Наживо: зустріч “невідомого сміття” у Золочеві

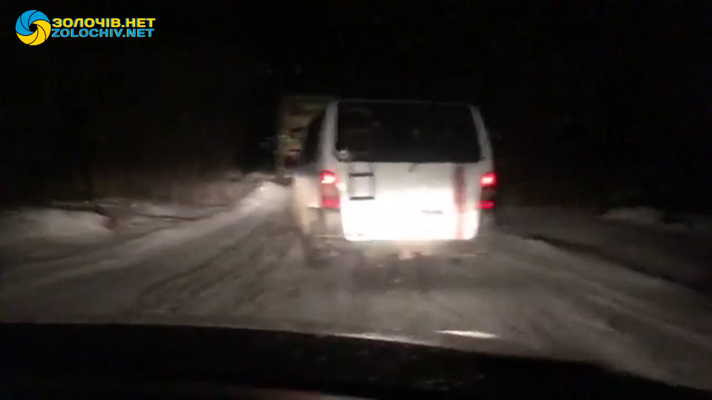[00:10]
Заїхало НЛО до нас. НЛО прилетіло нас зі сміттям. Інопланетяни до нас вже починають звозити до Золочева на Єлисаветський смітник. Мусорчик якийсь там, світячко. А потім великі квадратні очі роблять, бо ніхто нічого не везе, ніхто нічого не знає. Звідки, що? Так воно таке зелене точно, моя дитина би сказала, що планетяно прилетіло.
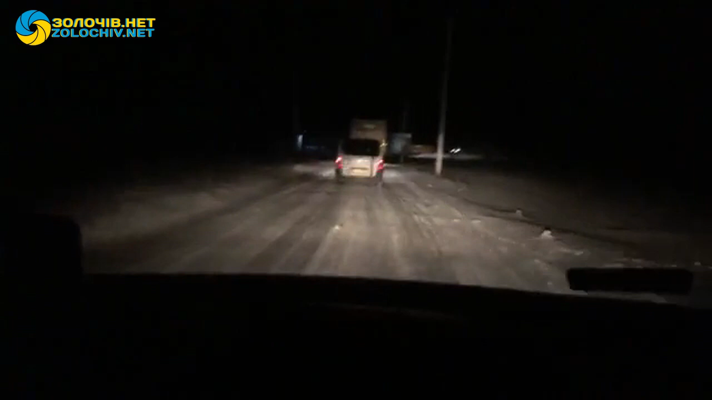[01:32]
Бо. Наш стоїть за сумітівоз. А то приїхали якесь непонятне звідки. Номер ВВН, ВС, на львівські номера, але. Чи він, що він, звідки він може зборувати? Та ні, збори теж Тернопіль. То все наші. Наші. Нас там ні, наших там як то? Та, їх там ні. Їх там ні, так. Дивися, як ті зарухалися, що то за ескорт такий їде, що їх так багато там. Та ж грузчики. Грузчики, так?
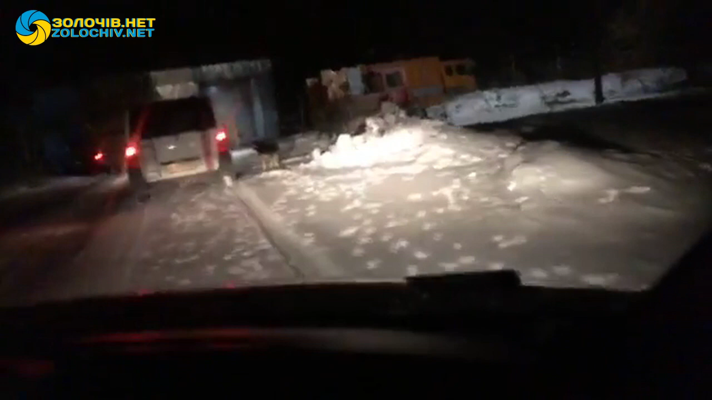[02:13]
Треба ставати. Того треба ставати, іти.